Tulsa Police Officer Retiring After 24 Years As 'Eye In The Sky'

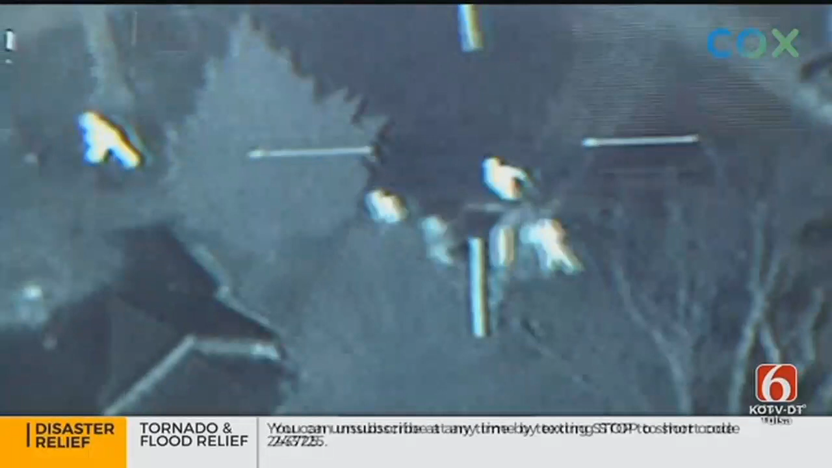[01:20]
The suspect took off running and the officers in the air directed the officers on the ground in for that arrest they even used their footage to find a key piece of evidence.